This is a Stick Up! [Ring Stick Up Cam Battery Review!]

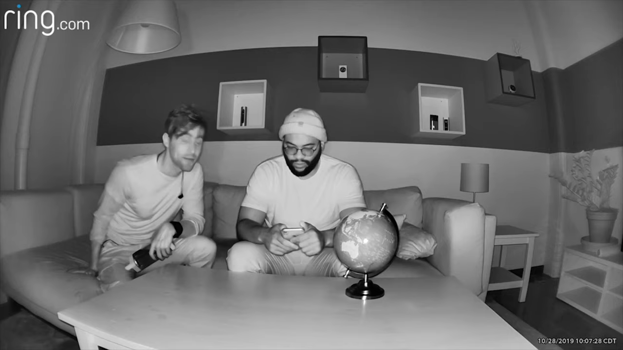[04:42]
I feel like you can really make out my features and see me pretty
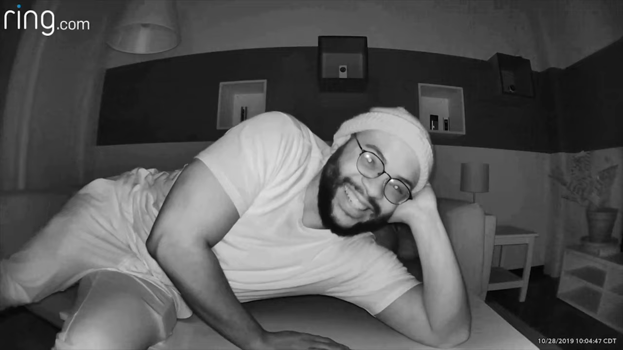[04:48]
well with the night vision on the Ring Stick Up Cam Battery.
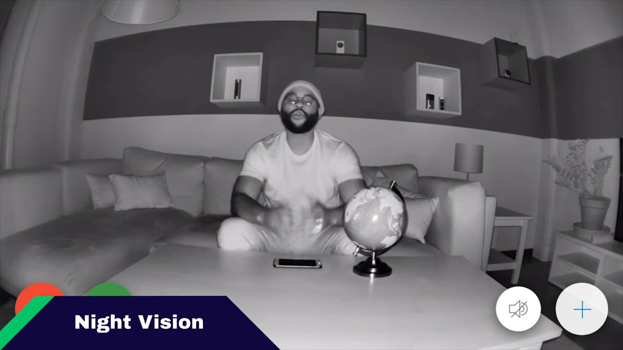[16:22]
Here I am checking out the Night Vision on the Ring Stick-Up Cam battery. You'll note that it's pretty solid. It's got two infrared LEDs trained on my visage so you can see things pretty well. You can make me out.
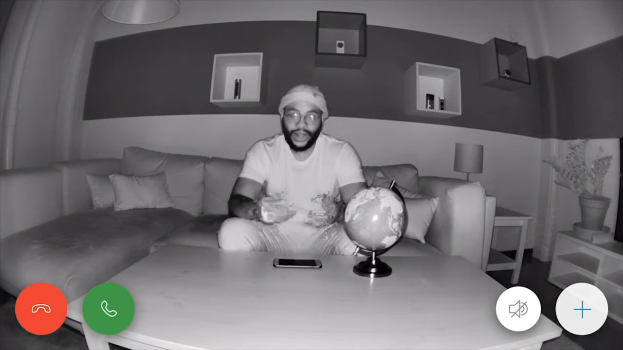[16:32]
You can see my beard, my glasses. You can see me gesticulating back and forth as if I'm conducting an orchestra. If I go and do a little globe test, you'll note that with the zoom, you can see the subcontinent, the Indian subcontinent, Asia, Australia, it's all looking pretty solid. Overall, I'm pleased with how well the night vision and the two infrared lights function on the Ring Stick-Up Cam battery.